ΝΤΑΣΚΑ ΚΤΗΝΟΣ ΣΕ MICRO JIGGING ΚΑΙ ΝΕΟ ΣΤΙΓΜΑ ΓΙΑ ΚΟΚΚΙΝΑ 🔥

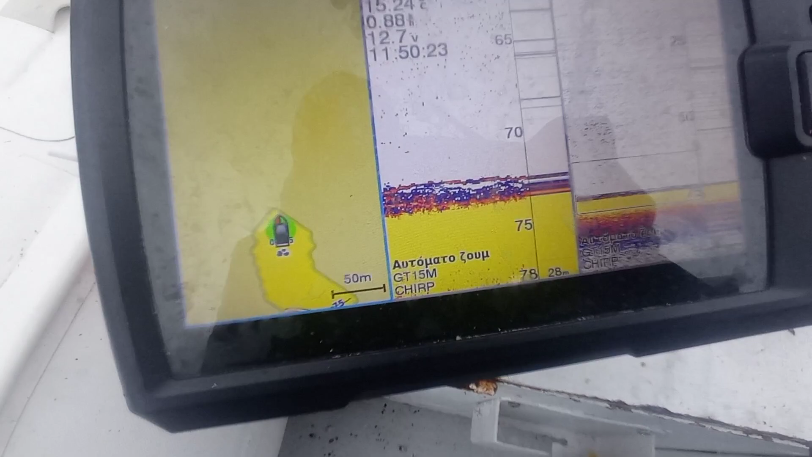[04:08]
Δείτε. Φύγαμε, πάμε. Αυτό, παιδιά, έφτισε η ντάσκα πριν από ένα δευτερόλεπτο.
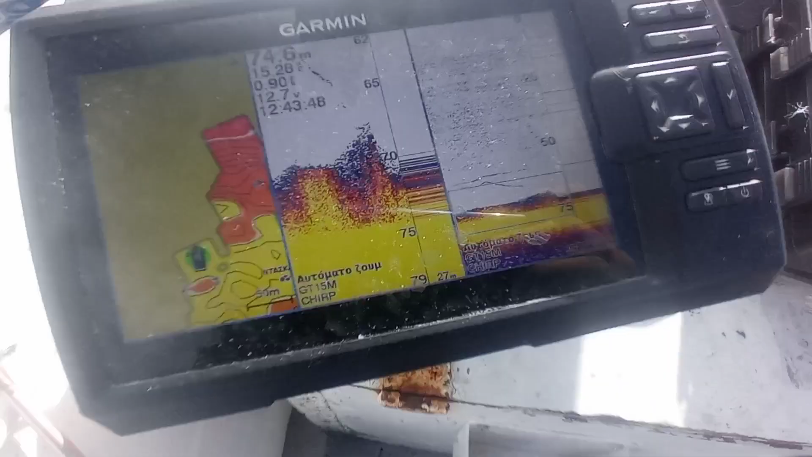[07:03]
Τζόρτζ, τι έχει πιάσει, ρε. Άμα, θα μάθουμε μάλλον. Θα δώσω. Δεν είναι δάσκα σίγουρα. Τώρα πάμε. Εγώ πιστεύω ότι είναι.
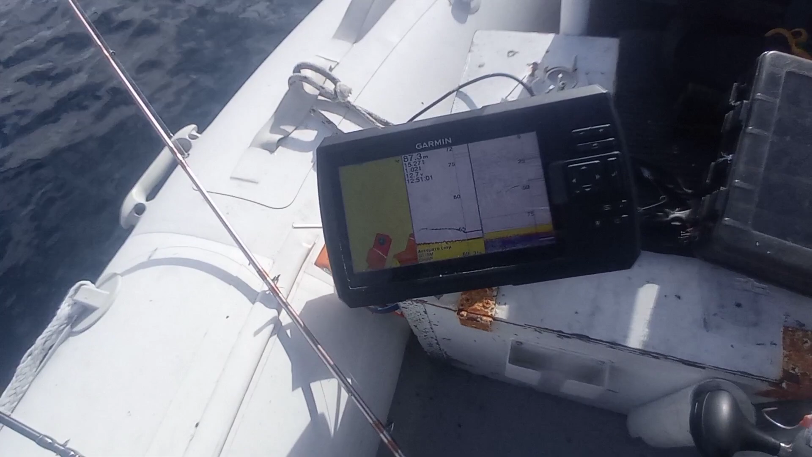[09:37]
Καλά, εντάξει. Και ντάσκες. Και ντάσκες και τέρας ψάρι κάτω. Δεν πιστεύω να ήταν το δικό σου και να πάτωσε.
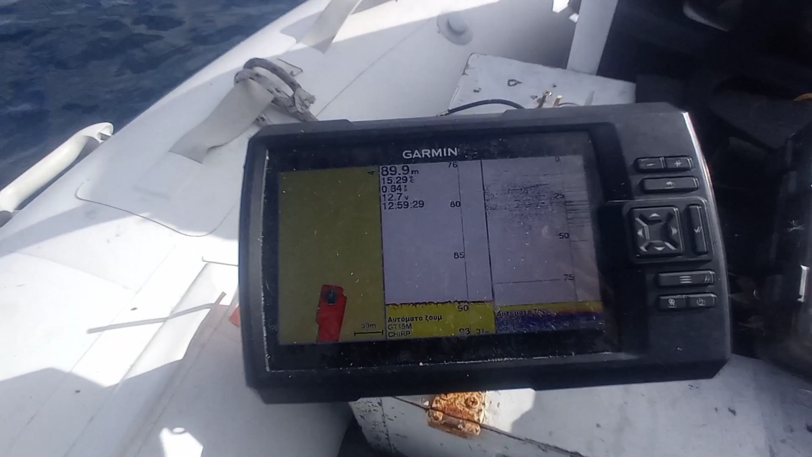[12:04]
Δείτε το ψάρι. Είναι μεγάλο, παιδιά, το ψάρι που έχει πιάσει πάρα πολύ. Ελπίζω να είναι. Όχι, το φέρνουμε.